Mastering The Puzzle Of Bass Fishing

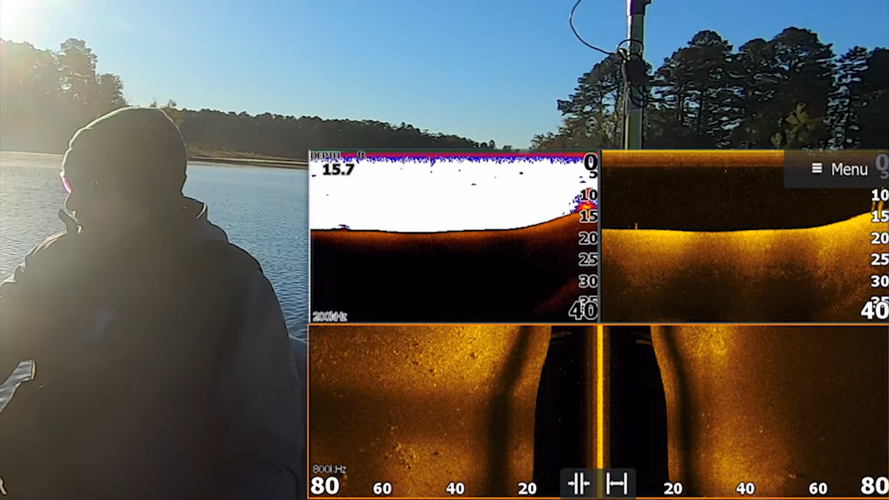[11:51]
there you some grass there see it's just kind of sparse right now there's not like just you know
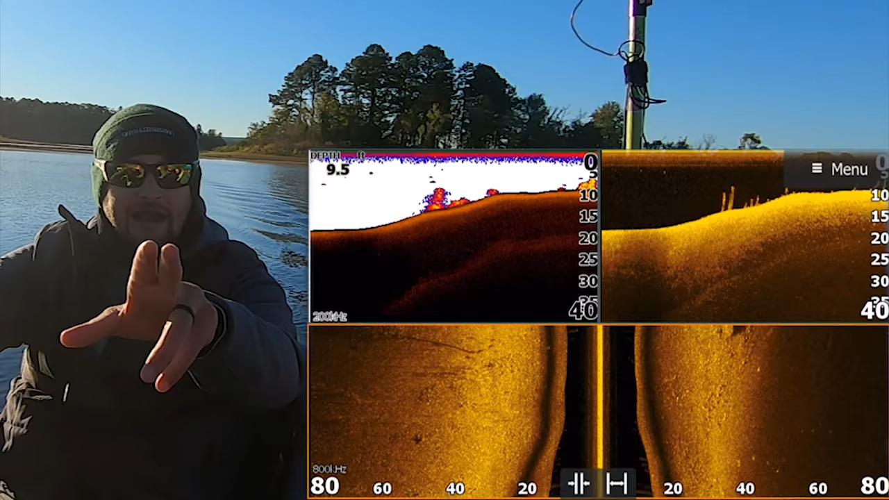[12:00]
you know now hey one thing i am doing though guys remember like back here in the back of this coat there's little stumps all in it oh that kind of looks like
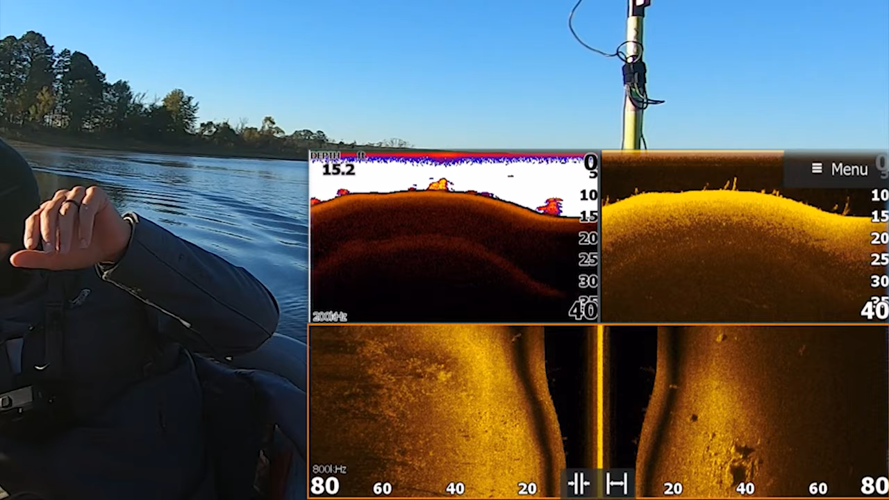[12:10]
but there's stumps all in it back there you can't see it but there's stumps
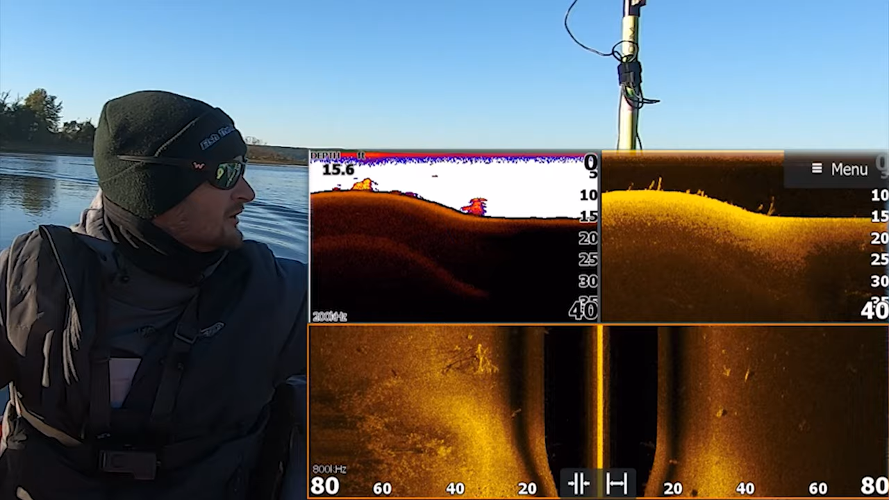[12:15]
and i marked it on my graph because that could be a place where fish can go spawn at okay there's little rock
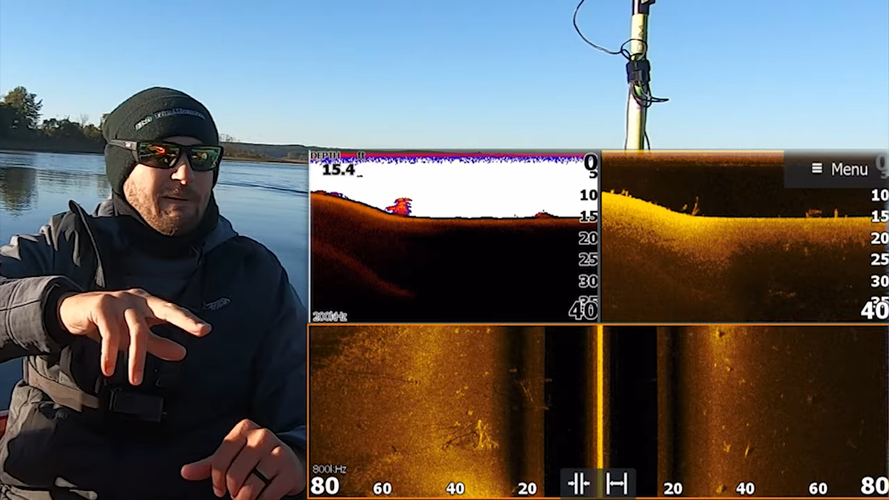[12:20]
patches i've even grabbed i've already marked already a rock vein okay there's
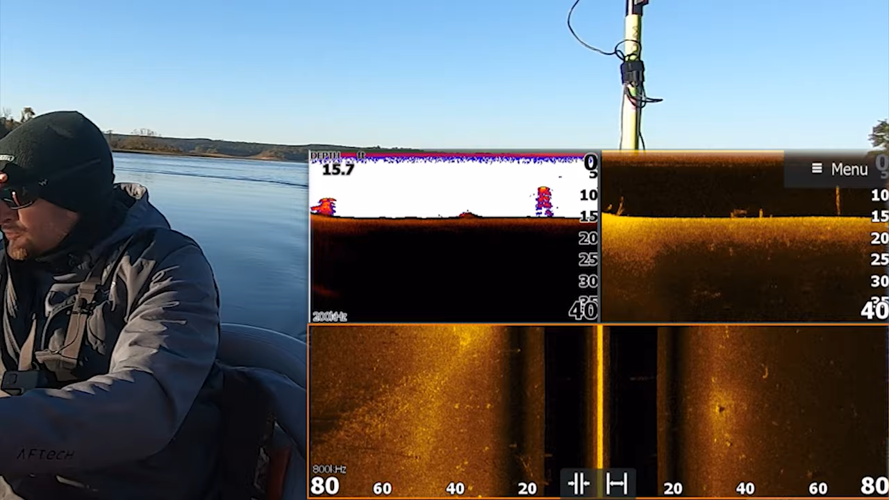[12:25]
a rock vein and it came out and then it had grass over and i marked it back
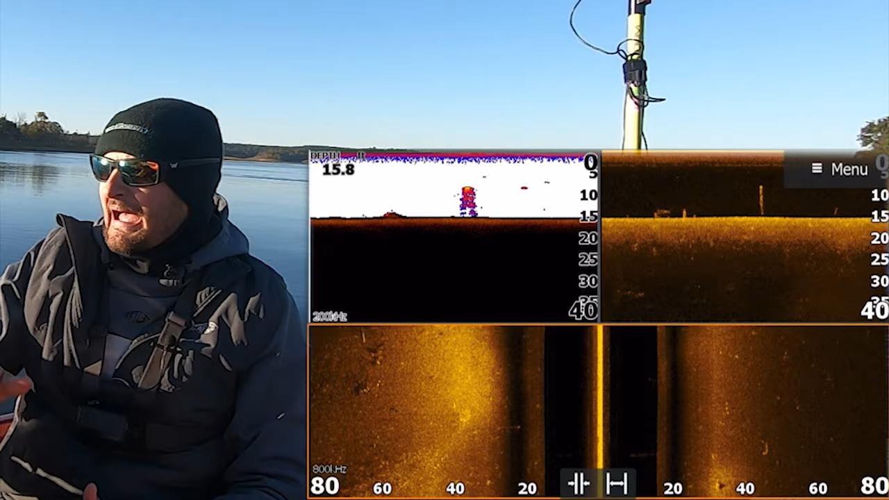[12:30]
here in the back is a shallow brush pile that's out of the water gonna go mark it there's all these
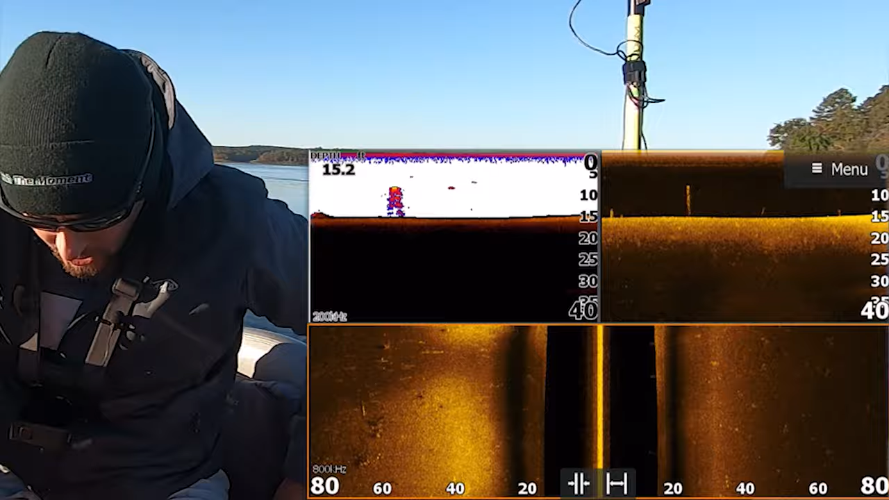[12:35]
stumps i should just probably show you guys stumps
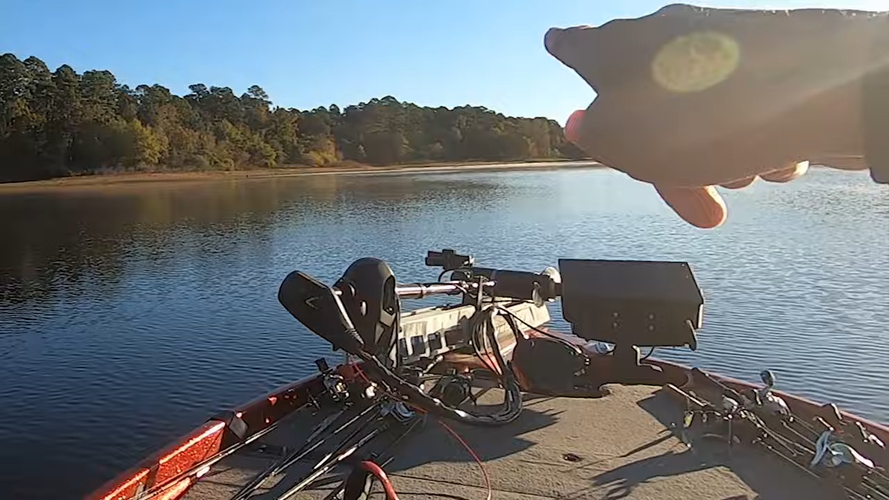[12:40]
okay i'm marking it off that's what i'm doing today all right uh since i'm not as familiar with the lake this is just
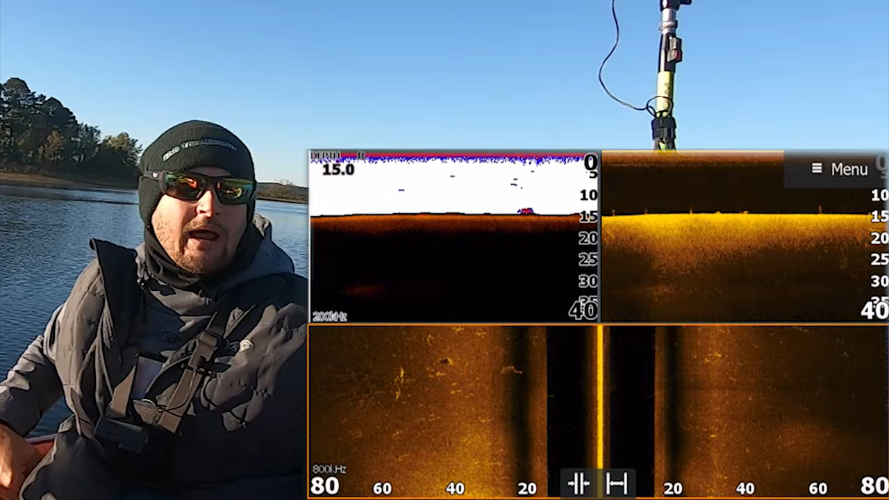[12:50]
what i'm doing uh and i want to catch some fish today and we're going to right now we're not seeing anything exciting